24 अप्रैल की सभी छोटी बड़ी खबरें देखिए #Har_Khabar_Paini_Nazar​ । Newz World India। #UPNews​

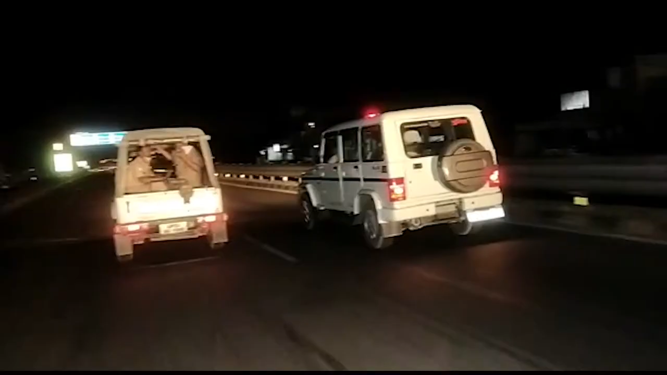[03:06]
हैंड ओवर भी किया बारामंग की पुलिस जिले की सीमा पर योध्या पुलिस को यह ऑक्सिजन टैंकर सोपने में काम्याब रही वही टैंकर को पूरी सुरक्षा के साथ जिले की सीमा पार कराए